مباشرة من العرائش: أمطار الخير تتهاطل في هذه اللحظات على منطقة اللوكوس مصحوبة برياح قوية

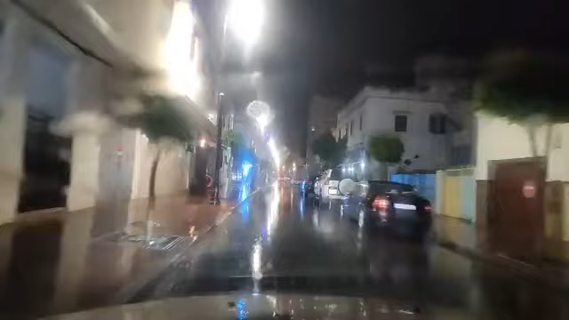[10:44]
ووزان. أكدنا الإخوان كيعامل الجو عندكم في المدينة ديالكم. إذا هذه الأجواء متبعي الأوفياء متبعي قناة الشرطة بي مباشرة من مدينة العرائش في هذه الأجواء الماطرة. طنجة فيها المطر، فيها الأمطار قوية، اللهم صيبا نافعا أكيد، الله يرحمنا برحمته الواسعة.
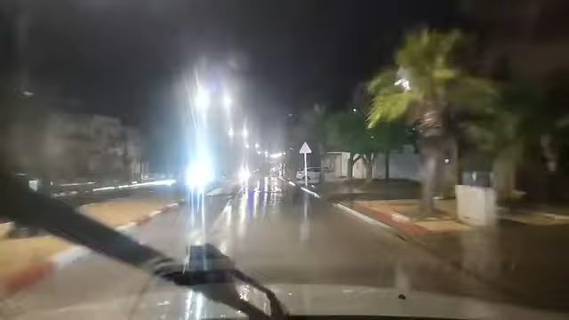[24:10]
مدينه حد السوالم ان شاء الله خويا، لمالا غير البرد خويا السلام. إذا كما كتشاهدوا الأجواء جميلة ورائعة في مدينة العلاج بعد التساقطات المطرية اللي عرفتها المدينة، اللهم صيبا نافعا، أكيد الله يرحمنا برحمته الواسعة.
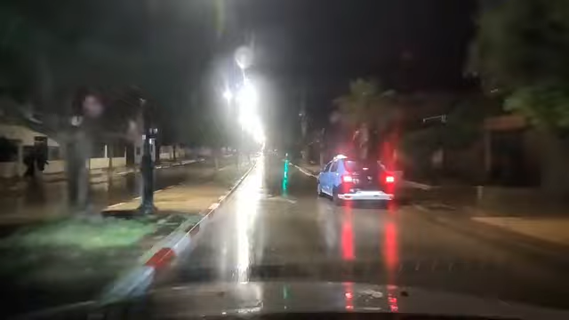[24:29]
خويا حسان تحياتي لك، كيقولنا السلام ورد بالك أخويا للطريق، كون هاني أخويا، أنا غادي نهب شوية وشادين اليمين ديالنا وغادي شوية علينا، وكنهضرو وكنتكلمو مع الحباب ومع الصحاب. طريق السلامة السائقين والشوفرية كاملين، الله يوصل الجميع على خير.
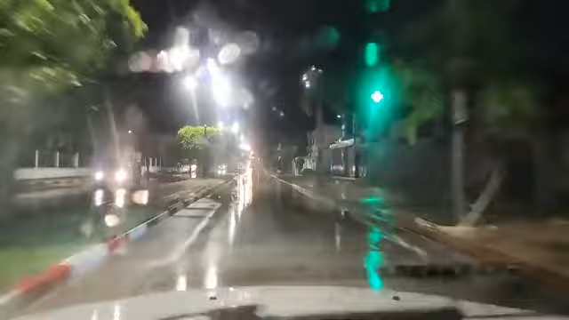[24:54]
لان هذه الاجواء متبين او فيها متبين قناه شوف تي في مباشره
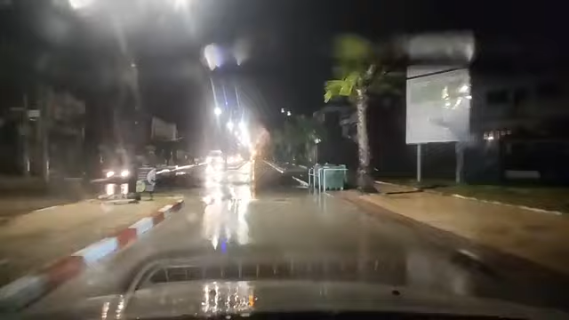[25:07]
من شارع المعروف بوحنيني عرض السيفسه مدينه العريش. اجواء ممطره، تساقطات مطريه مهمه عرفتها وشدتها مدينه العريش. نتمنى من الله ان تعود هذه الامطار بالنفذ على المغرب طبيعة الحال.
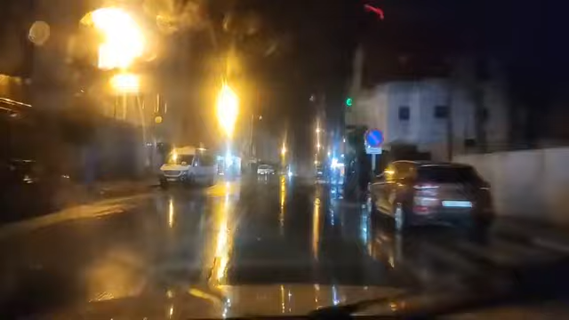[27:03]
حنا في الهبطة قريب لسوق الحد. لك من العيون، الله يكبر بك. تحيه للاخوان واكيد تحيه للمغاربه كاملين اللي كيشاهدونا في هذا البث المباشر سواء داخل ارض الوطن او من خارجه. تساقطات مطريه مهمه عرفتها وشهدتها مدينه العريش. رجاء من السلطات، رجاء من السيد عامل اقليم العرائش،
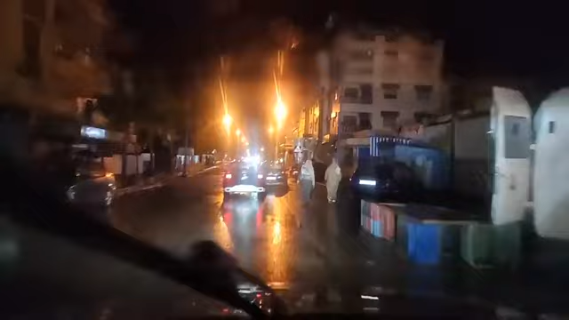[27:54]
الله يكون مع الناس اللي بدون ماوى واللي ما عندهم فين يكونوا. تحياتي الامطار خير طنجه، خويا عمر خيرات في القصر الكبير، خي محمد تحياتي لك خي عمر عزيز وغالي. قولوا لنا الاخوان الاجواء بالمدينه ديالكم كي داير الجو عندكم. هذه الاجواء مباشره من مدينه العرائش بعد ما عرفت التساقطات المطريه.